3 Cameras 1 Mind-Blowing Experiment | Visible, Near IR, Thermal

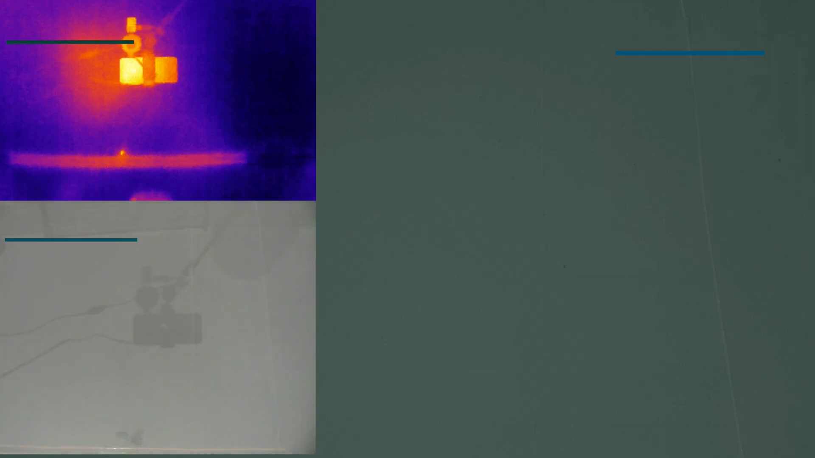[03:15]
The key idea is this. The hotter an object gets, the higher the frequency of light it emits.
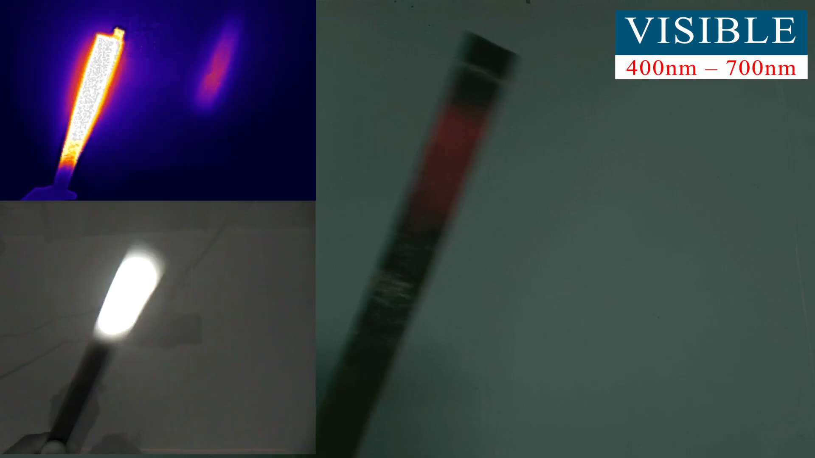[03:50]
But that doesn't mean it stopped emitting light.
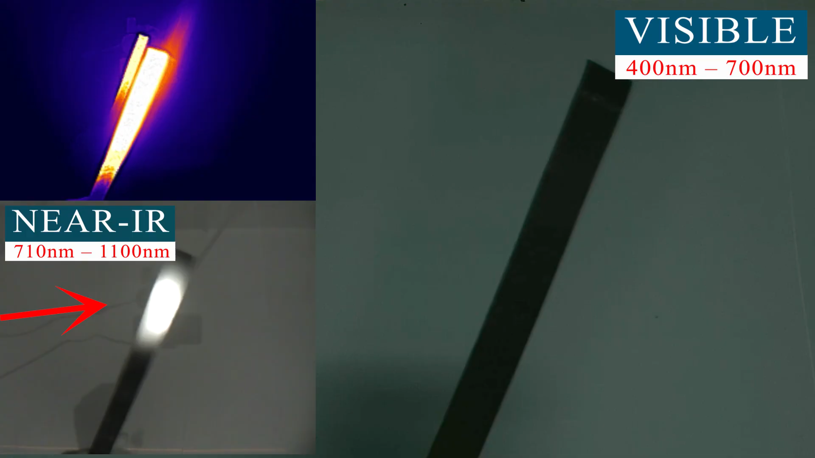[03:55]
The frequency just dropped back into the infrared range, where our eyes can no longer see it. But we can still see it with a near-infrared camera for a while.
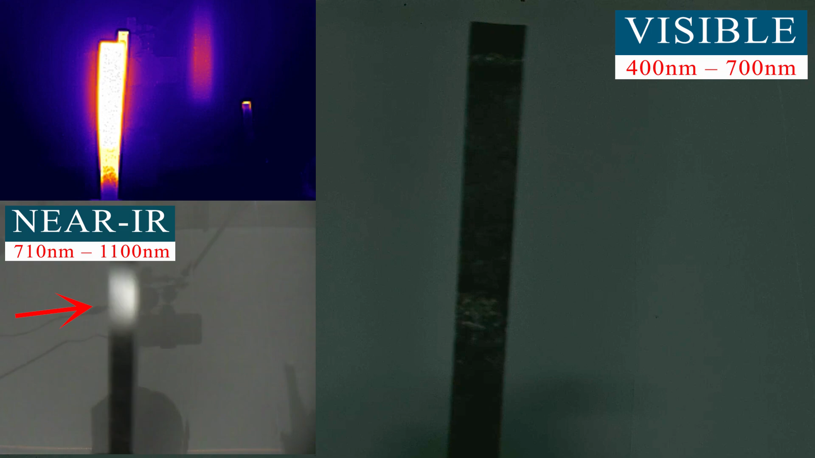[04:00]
But as it cools down even further, even the near-infrared camera won't pick it up anymore.
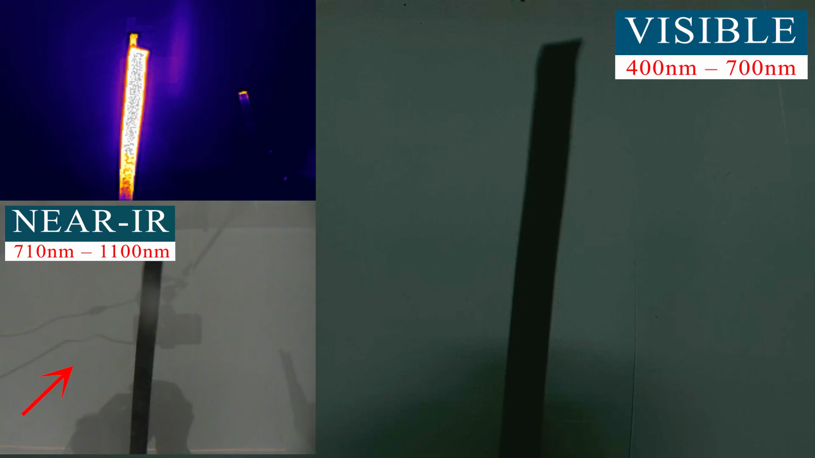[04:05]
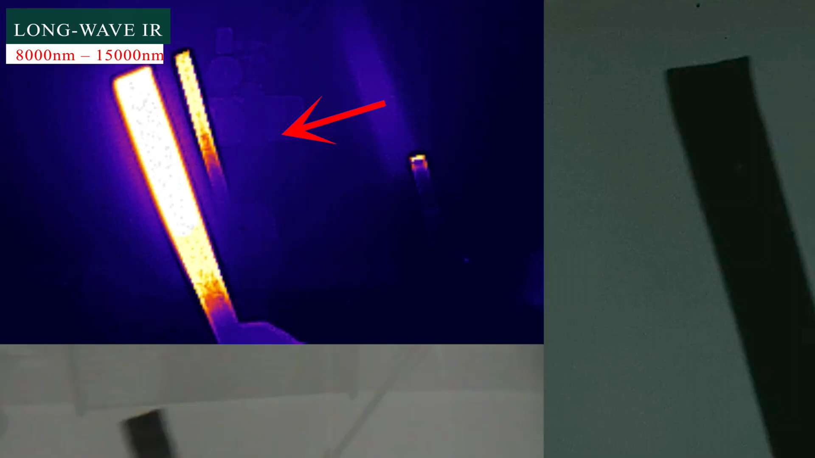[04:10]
To keep seeing its emission, we need to use a long-wave-length infrared camera, also known as a thermal camera. And here where it gets really interesting.
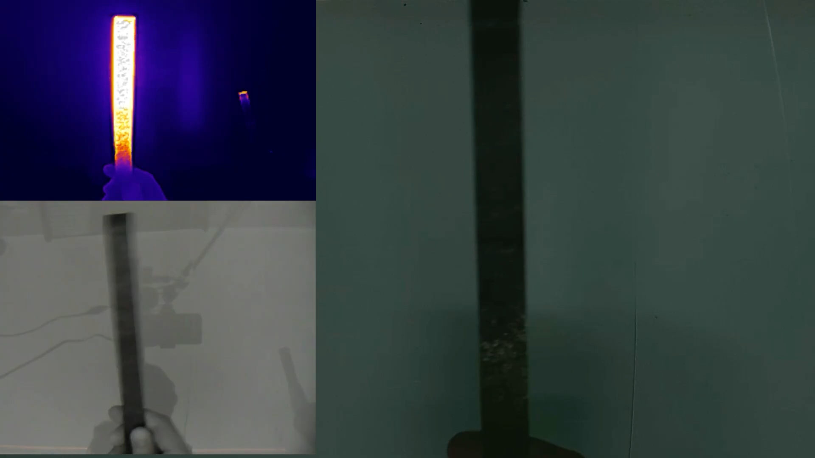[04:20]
With a thermal camera, we can see that the metal is still glowing for a very long time.
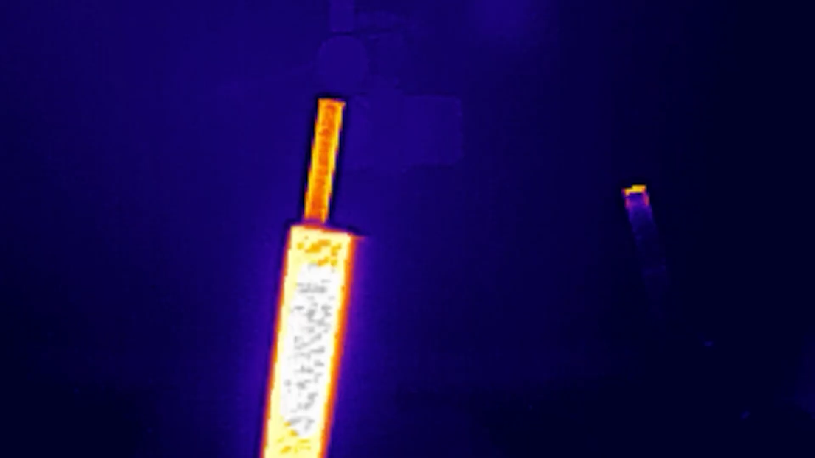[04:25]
And in fact, even your body at just around 37 degrees Celsius is constantly emitting infrared light, just at much lower frequency.
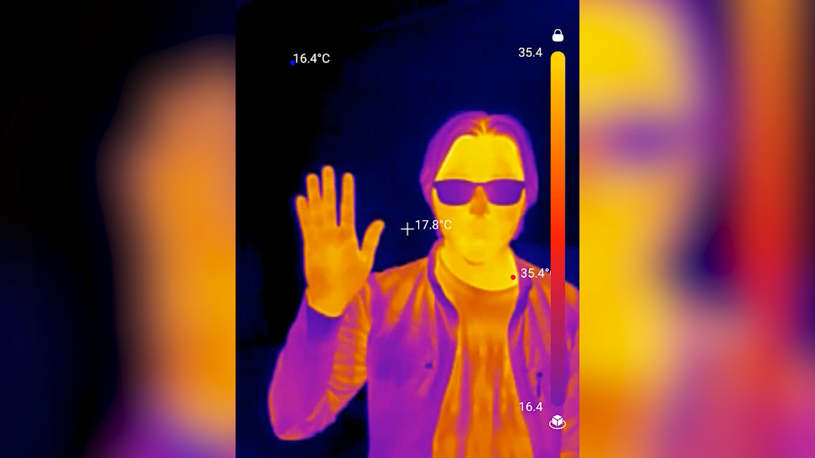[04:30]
On screen: spot 17.8°C, min 16.4°C
We don't see it with our eyes, but it's always there. Now let me show you how the world looks at those frequencies called infrared light.
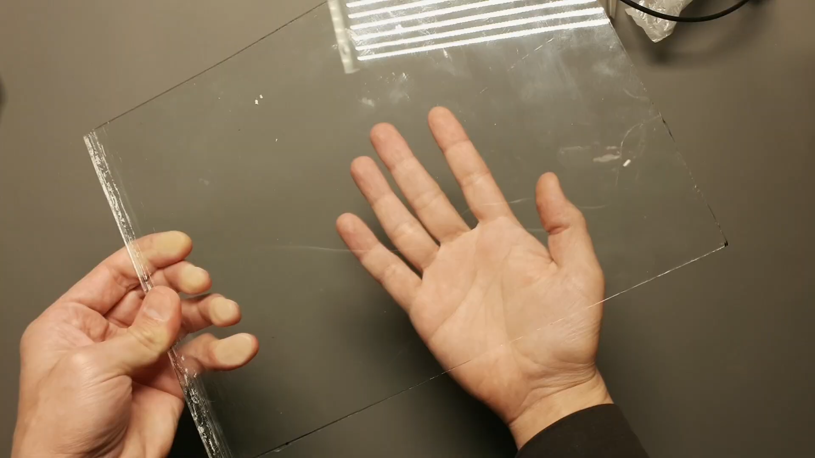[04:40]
Let's start with something we usually associate with transparency. Glass.
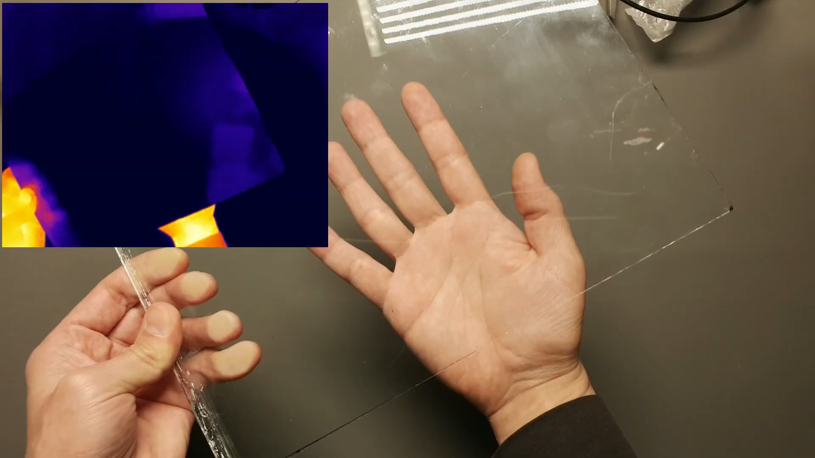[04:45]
In the visible spectrum, glass is perfectly transparent. We can easily see through it.
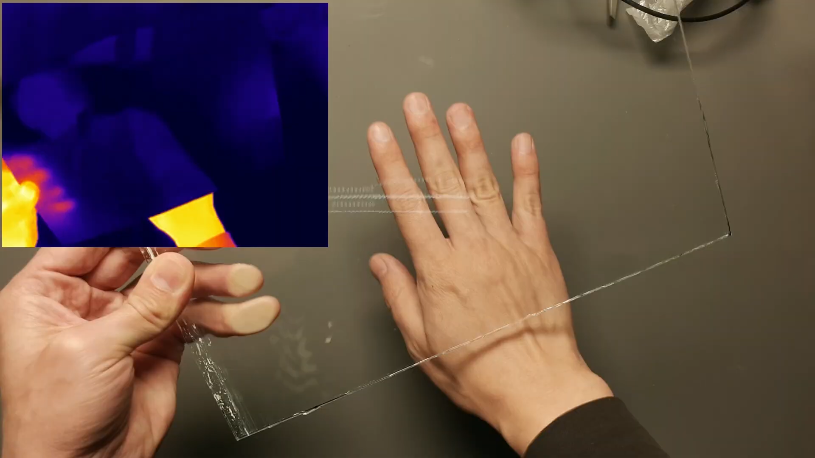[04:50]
But in infrared, it's a completely different story. It appears completely opaque.
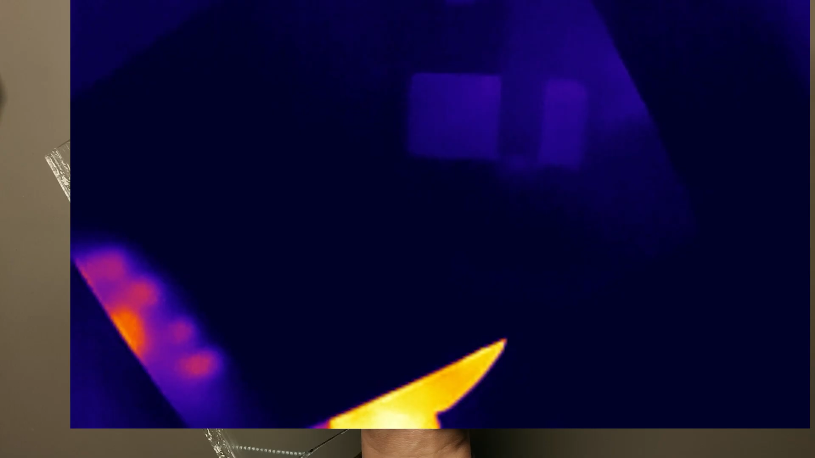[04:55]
That's because infrared light doesn't pass through it the same way visible light does.
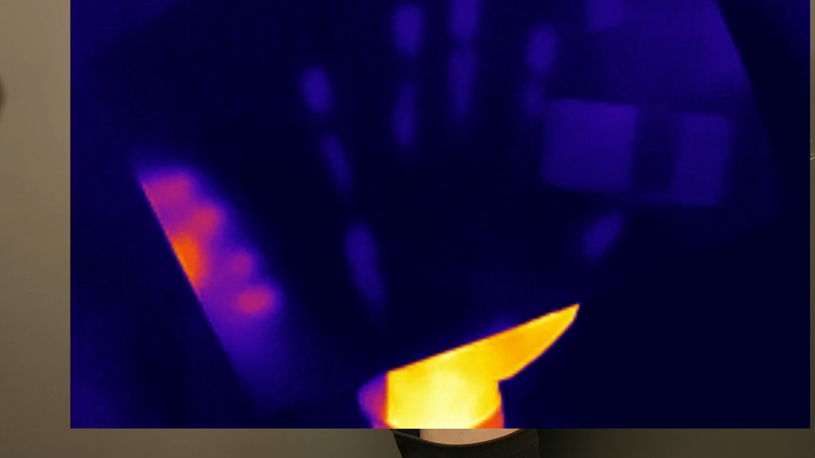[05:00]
In fact, if I place it on my palm, the glass heats up and begins to emit its own infrared light, while still blocking the infrared light coming from my palm.